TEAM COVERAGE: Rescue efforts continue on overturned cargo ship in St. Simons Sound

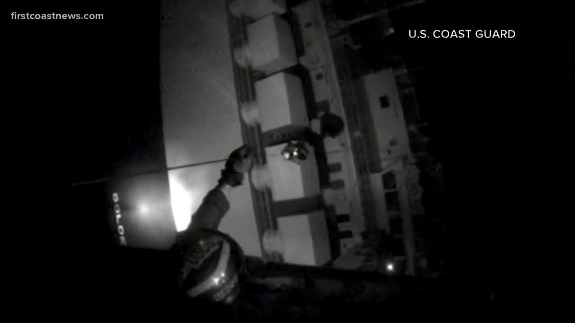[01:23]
So the port remains closed and sun comes up every so often as we come back out here,
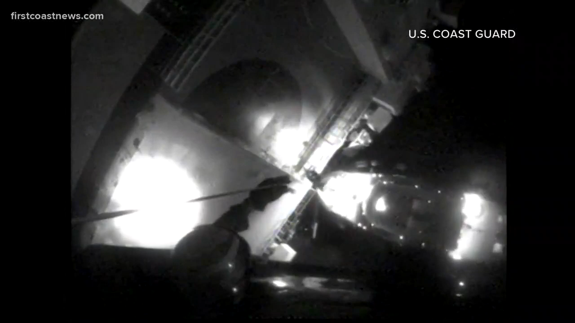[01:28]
we see you can't really see anything in the in the cover of darkness,